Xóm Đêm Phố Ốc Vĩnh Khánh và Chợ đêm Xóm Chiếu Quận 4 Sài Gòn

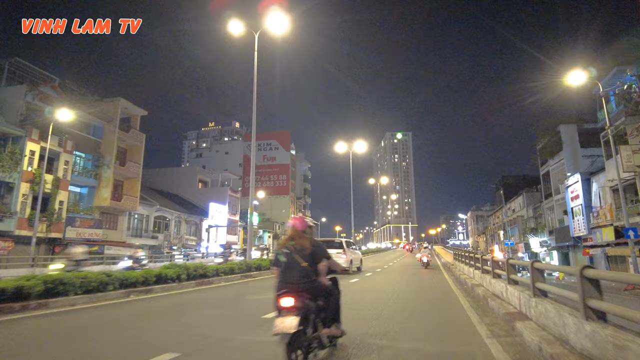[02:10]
Cầu này đối với đi xe máy thì nó rất là nhẹ nhàng, nó ngắn. Còn đi xe đạp thì cảm thấy hơi mỏi chút xíu. Còn đi bộ thì dài hơn nữa. Nhưng mà từ từ ha, đi từ cảnh vật trôi qua nhẹ nhàng dễ coi. Đó, khu chợ, khu xóm chợ, chợ gạo hay còn gọi là khu chợ trái.
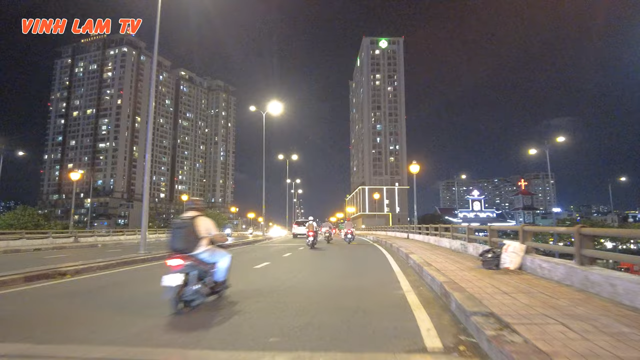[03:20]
Nhưng mà hiện tại thì đang xây dựng thôi, chứ chưa có hoàn thành. Ở đây là con đường Trương Dương ngày xưa. Đây là Võ Văn Kiệt.
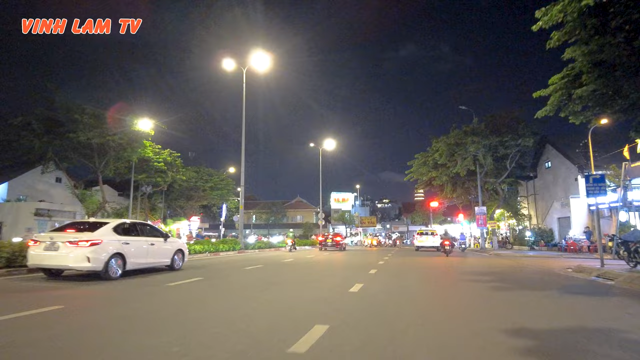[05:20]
Đó, đây tới đây là xuống cầu, hồi xuống dốc cầu Ông Lãnh thì chúng ta có đường Hoàng Diệu, Diệu cắt ngang đây. Mình sẽ hụt đèn đỏ này tới 80 luôn, quá. Wow. Thôi quẹo phải đi, quẹo phải đi dọc. Đi từ đầu đường tới cuối đường luôn. Để chúng ta nhìn hai bên đường cho nó rõ ha.
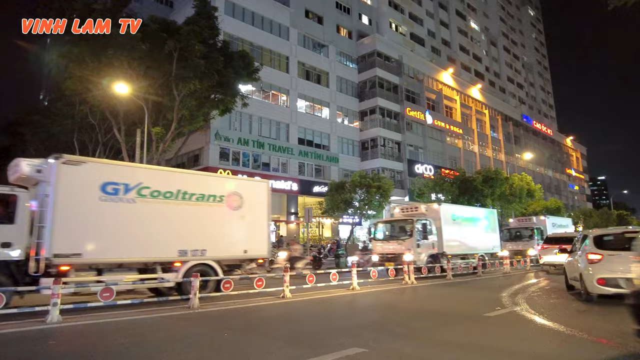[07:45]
Đi lòng vòng để cập nhật chia sẻ cùng anh chị và các bạn.
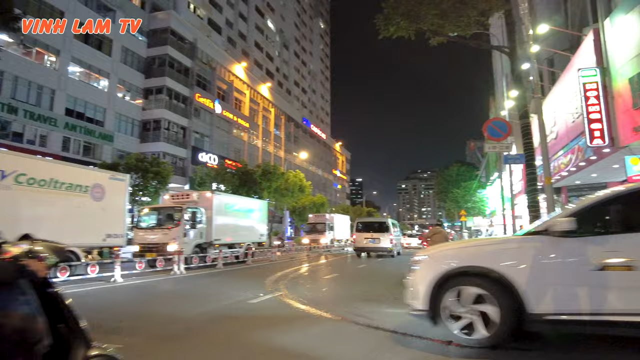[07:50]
Ở đây là ngã ba đường 45 nè.
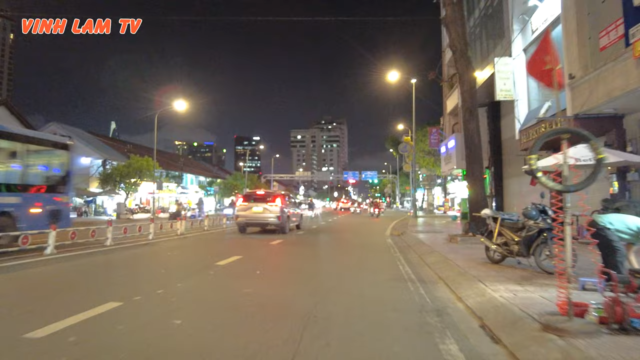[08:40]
Bên trái là khu cư xá Lâm TV quên tên, Vĩnh Hội hay là Khánh Hội quên rồi. Cái chỗ này ở bên đó là Lô Ca ha,
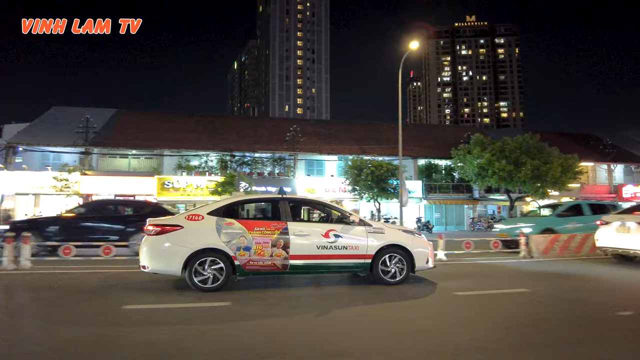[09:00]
mặt tiền ở đây là Lô Ca, cư xá Vĩnh Hội thì đúng hơn, hình như là vậy. Ở đây cũng rất là dễ lộn, Vĩnh Hội hay là Vĩnh Khánh hay là Tân Vĩnh.
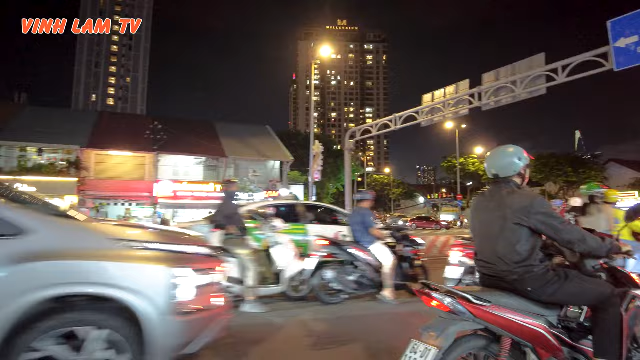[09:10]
Đây là ngã ba lên cầu Ông Lãnh đi qua quận nhất nè.
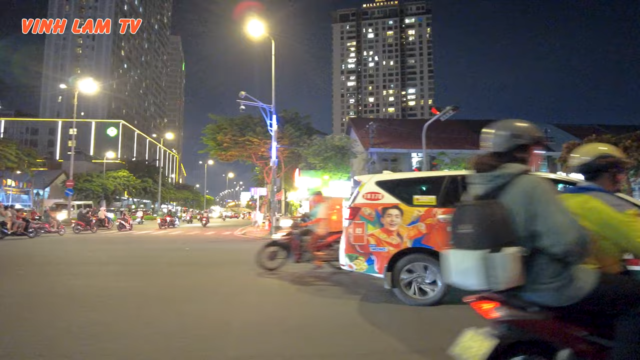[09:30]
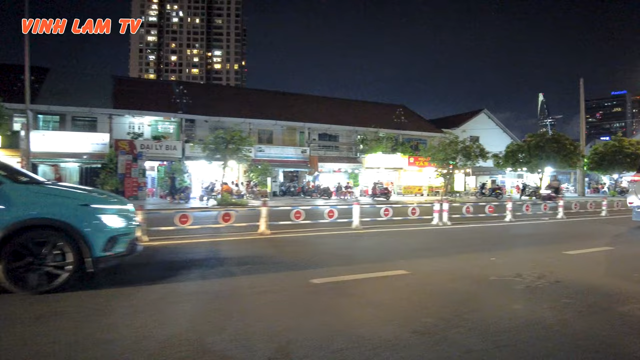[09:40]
Ngay đây là giao lộ Nguyễn Hữu Hào với lại Hoàng Diệu.
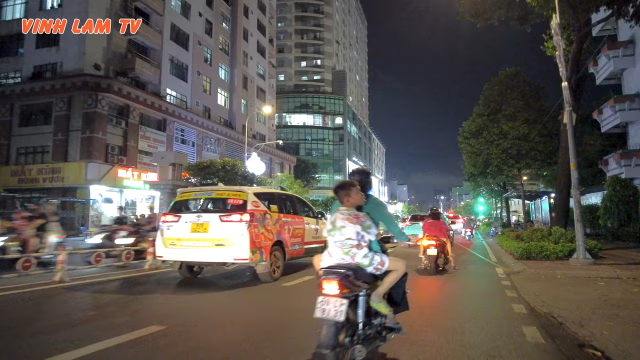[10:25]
Vài ngày nữa là như là nửa tháng 7. Tuần nữa là như là cuối tháng 7 luôn rồi. Gần một vài tuần thôi. Quên là thấy cuối tháng. Thời gian trôi qua lẹ thiệt. Rồi, ngày đây là giao lộ Vĩnh Khánh. Rồi, chúng ta sẽ vừa phải luôn đi. Đi vô khu ăn uống.
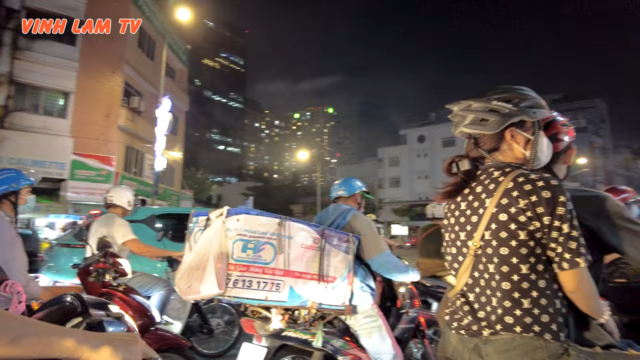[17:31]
ha. Ở ngay đây là giao lộ cao mét với lại đoàn văn bơ. Nó có đường Đỗ Thành Nhân của ngày xưa.
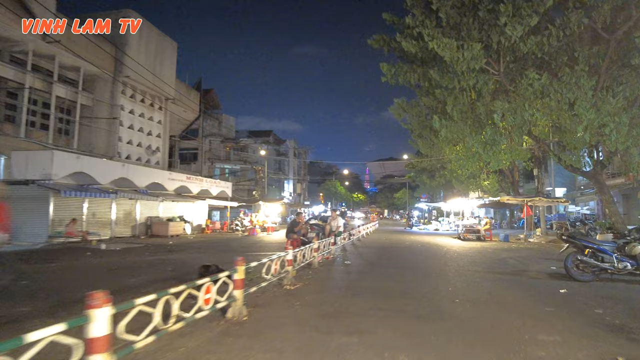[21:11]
Bán cá, bán rau, bán ốc. Cuối đường này là chúng ta ra Trịnh Minh Thế nè.
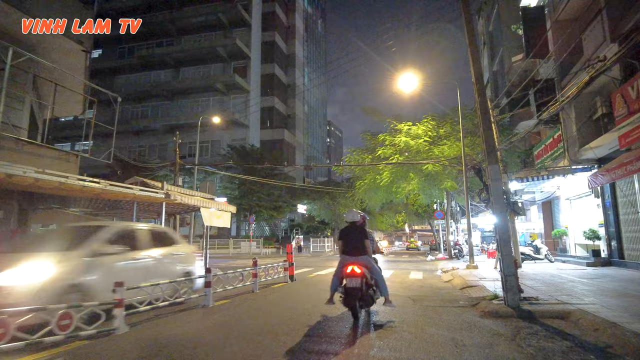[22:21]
Chợ Xóm Chiếu thì nằm ở xung quanh bốn mặt tiền đường Lê Thập, chứ lại hay là
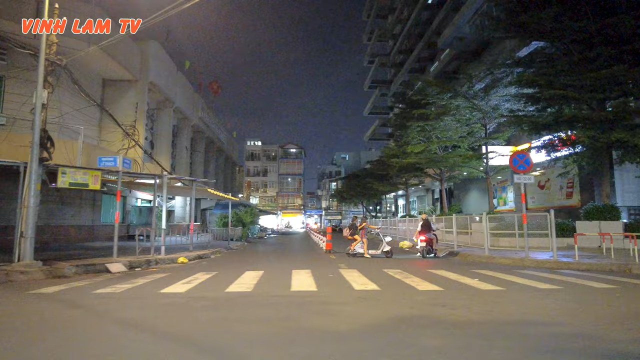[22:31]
con đường Đinh Lễ, bên kia là Lê Quốc Hưng, rồi Lê Văn Linh.
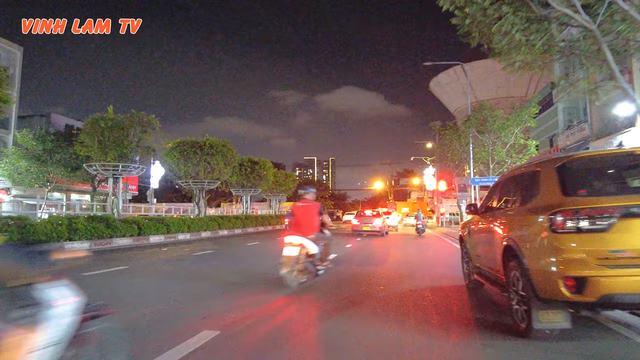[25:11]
Đây có quán gà ác tiềm thuốc bắc, số 7 Hoàng Diệu.